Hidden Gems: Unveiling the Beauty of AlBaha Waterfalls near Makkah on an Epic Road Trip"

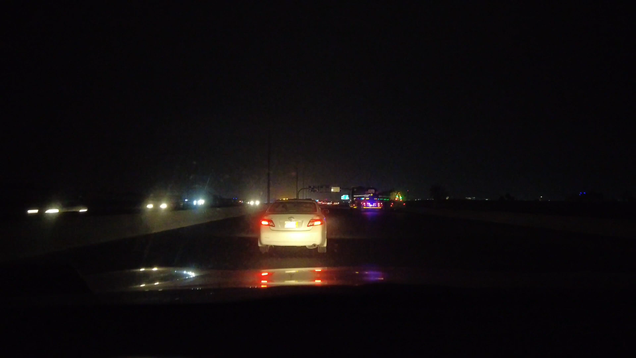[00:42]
सुबह के तकरीबन 4:30 बजे हैं, वी हैव टू क्रॉस द सिटी ऑफ मक्का और माशाल्लाह सामने हमें 10 माइल के तकरीबन डिस्टेंस से जो है क्लॉक टावर नज़र आ रहा है, बहुत ही खूबसूरत दिलकश मंजर है।